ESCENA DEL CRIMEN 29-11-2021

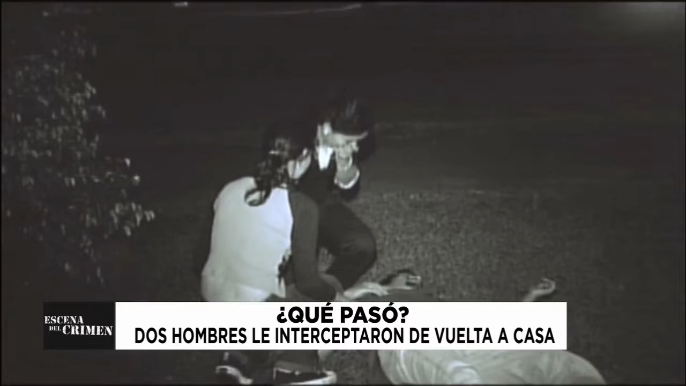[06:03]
Él cayó desplomado al suelo. La sangre manchó el asfalto y su ropa. Las mujeres no supieron qué hacer.